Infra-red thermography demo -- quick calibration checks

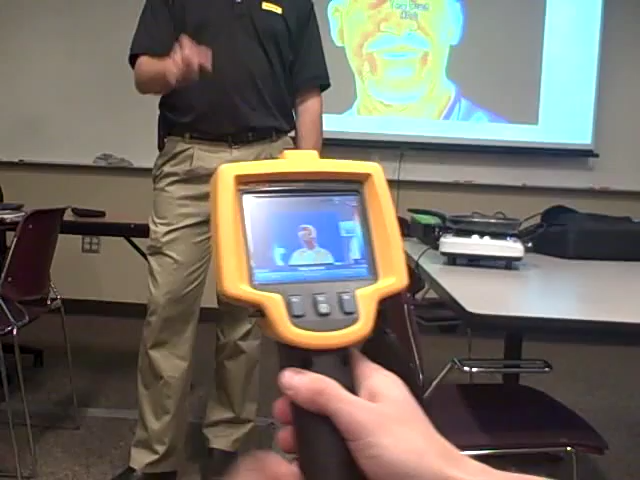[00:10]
Did you focus it? Yeah, I was moving it and I could tell when I focused. There you go. See, my eyes are blue.
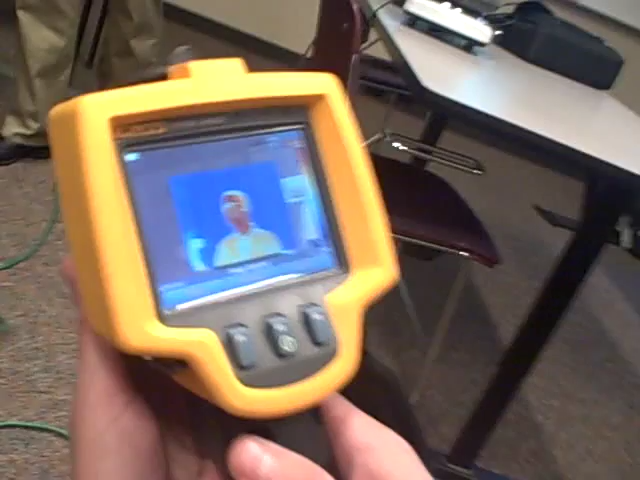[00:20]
So you're not able to actually see anything through my glasses. Remember you can't see through anything? We're going to do something fun here in a few minutes. As far as being able to see or look through something. So if you were to take that camera, and if you were to turn it into somebody's tear duct right here, and you were within a couple of degrees Fahrenheit of 98.6 degrees,
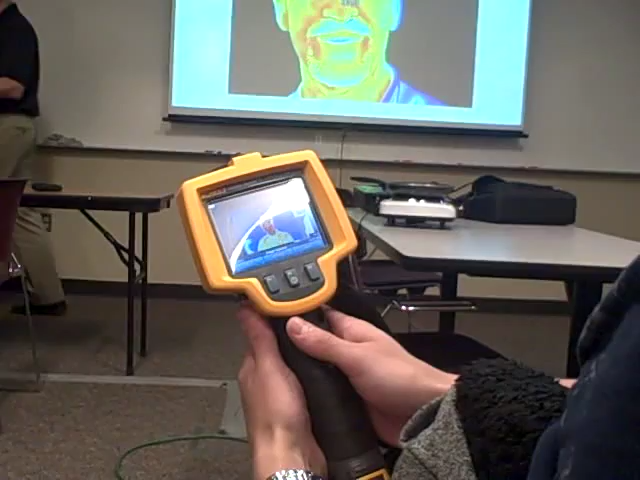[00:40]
or what is that, 23 degrees C, then you would know that you're within specification on the camera. Another way you guys can check the calibration on the camera is you could put it into an ice bath.
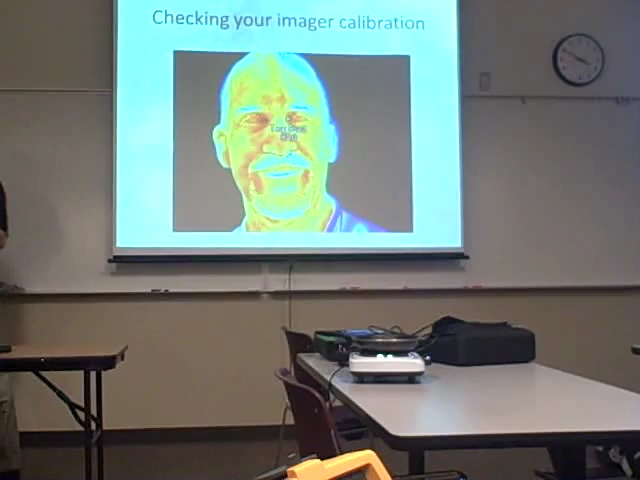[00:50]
Well, what's the ice bath going to read?
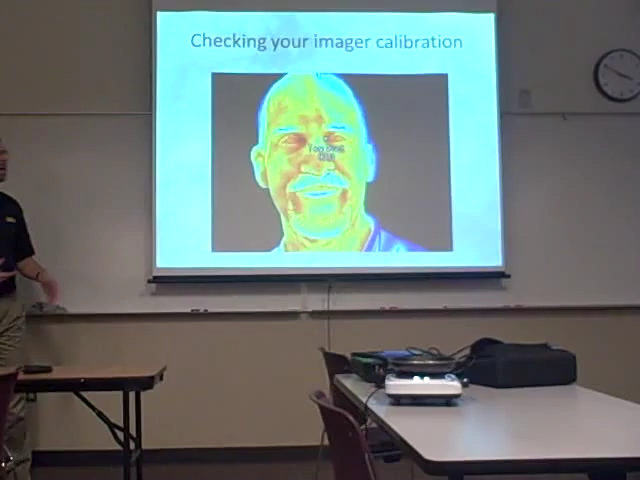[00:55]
32 degrees F or 0 degrees C. A couple of ways to check your camera before you go out and take measurements.